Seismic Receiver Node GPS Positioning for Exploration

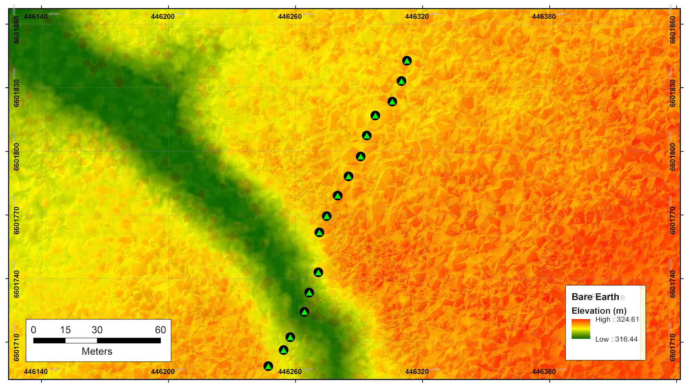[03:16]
both of which are computed from the same point cloud acquired. We then took that extracted bare-earth
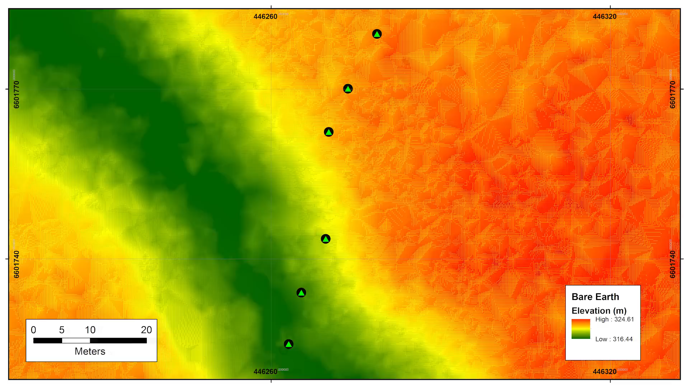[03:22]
LIDAR surface and integrated those data with the data from the point clouds for each node.
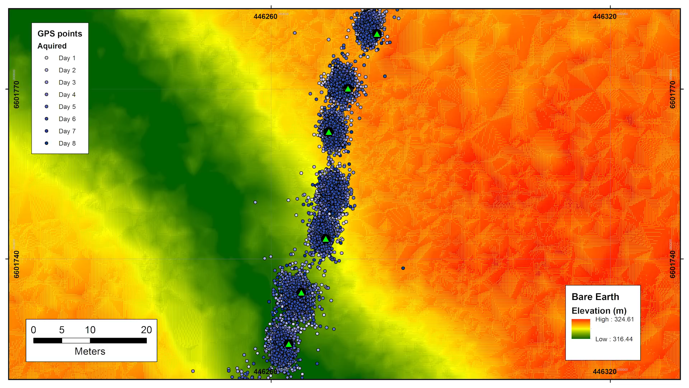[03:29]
In this case, you can see that the nodes are positioned approximately 10 meters apart, and the point clouds intuitively, just looking at the series of clouds,
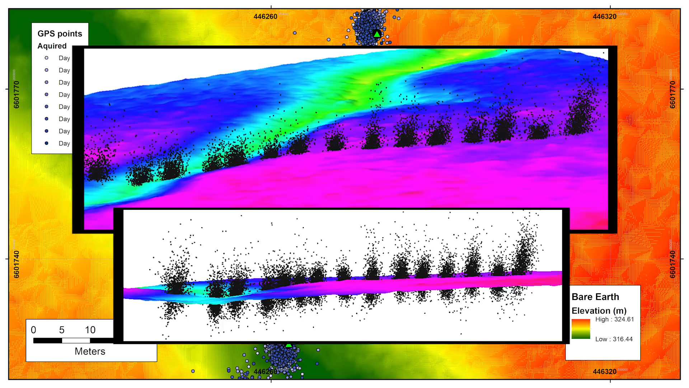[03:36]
seem to resolve positions of nodes to within a couple of meters.
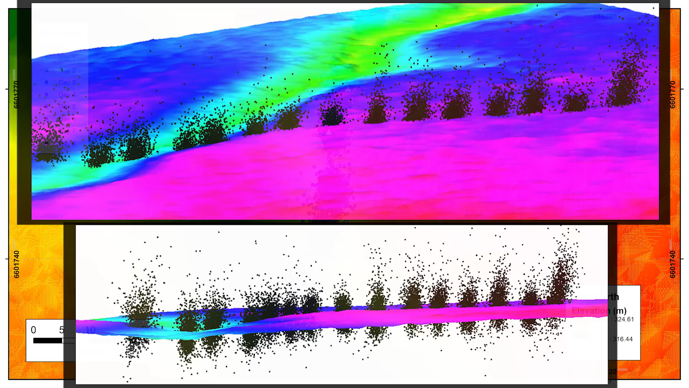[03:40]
This diagram shows the bare-earth LIDAR surface with the point cloud data from the nodes, and the computed final position of each node shown as an amber cube.
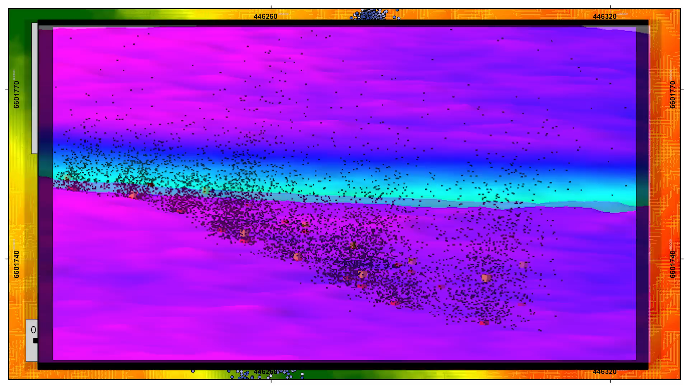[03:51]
We then take that computed position and
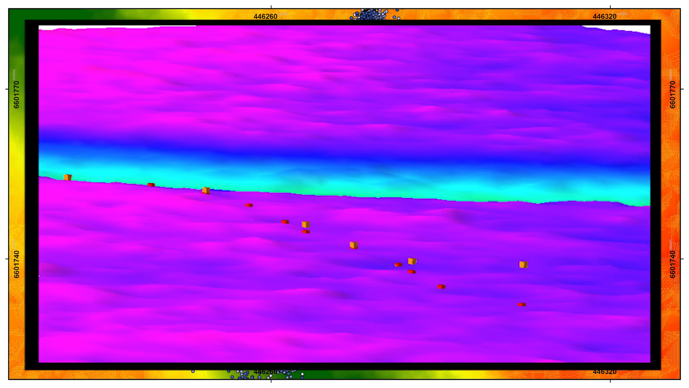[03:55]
correct the vertical so that the vertical ties the LIDAR surface.